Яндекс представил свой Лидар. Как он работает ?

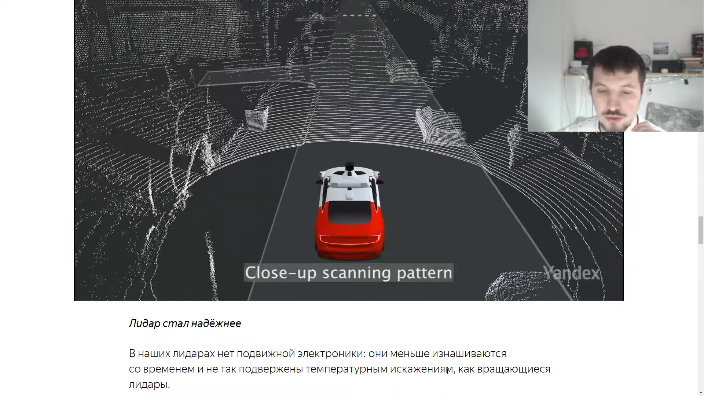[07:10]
Они меньше изнашиваются со временем и не так подвержены температурным искажениям, как вращающиеся лидары.